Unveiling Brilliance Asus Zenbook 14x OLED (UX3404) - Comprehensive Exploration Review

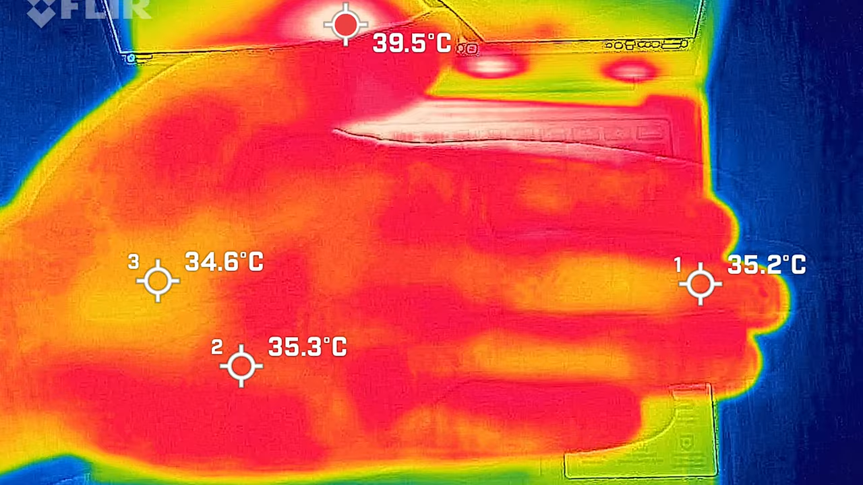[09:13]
And just to give you a reference point, my hand was anywhere between 35 to 36 degrees Celsius. Just so you can have an idea of how hot or how cool this laptop could be. So I took my base measure when the computer was idle and the hottest air around the keyboard measured a maximum of 38 degrees Celsius. And as for the fan noise, measured a maximum of 36 decibels. So practically silent. And the average internal core temperature was 43 degrees Celsius. Then I put 20% load on the computer. That's pretty much average use.
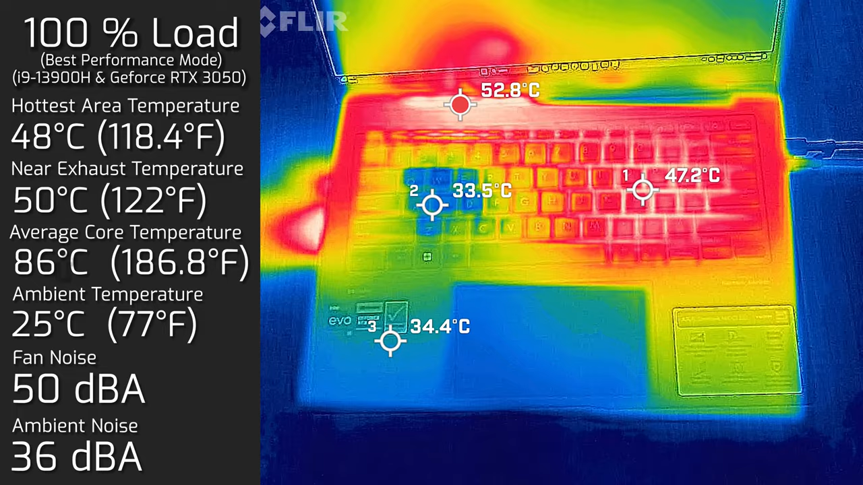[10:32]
As for the fan, it spun all the way up to a maximum of 50 decibels. And the average internal core temperature was 86 degrees Celsius. I also measured the bottom back cover while I had 100% load and the hottest air around the back cover surface measured in a maximum of 46 degrees Celsius.
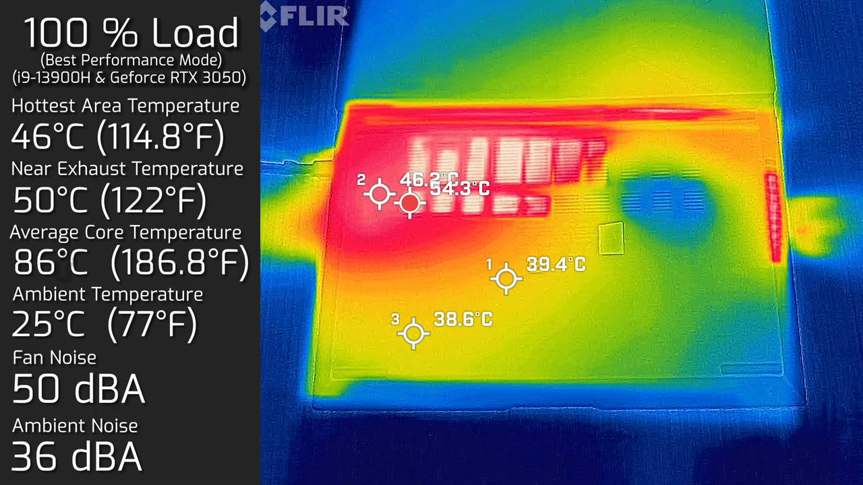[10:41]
Interesting enough, most of the heat is located on the right side center of the keyboard around that where the L key is. Let's have a look at performance of the processor over long duration tasks.